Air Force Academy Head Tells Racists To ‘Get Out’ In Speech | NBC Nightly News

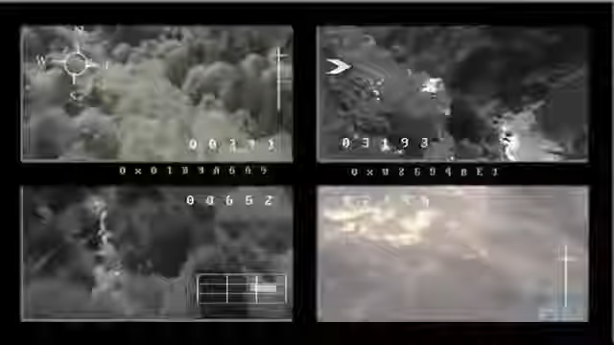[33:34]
Send that imagery back to the operators who could either use these as surveillance probes or, in fact, as weapons themselves.
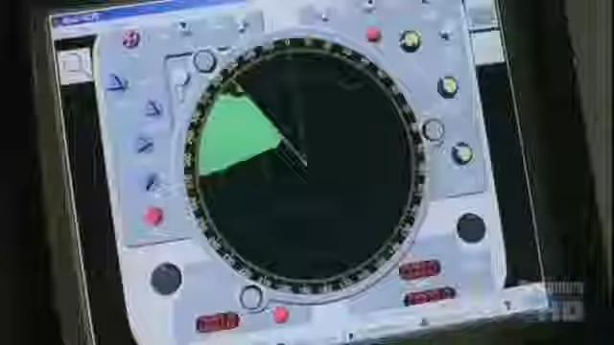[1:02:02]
Stealth technology was created to counter advances in radar.
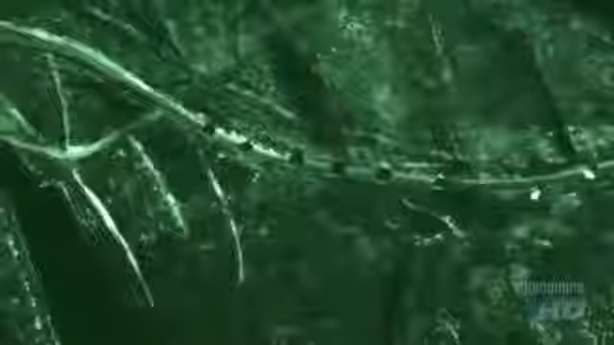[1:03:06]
At night, they use infrared, and under adverse conditions, they use synthetic aperture radar to pierce the thickest clouds, sandstorms, or oilfield smoke.
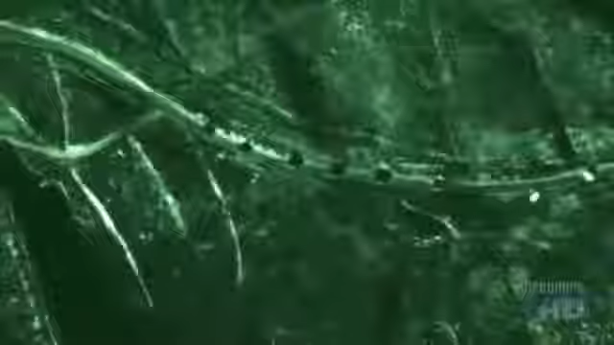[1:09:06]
And under adverse conditions, they use synthetic aperture radar to pierce the thickest clouds, sandstorms, or oil field smoke.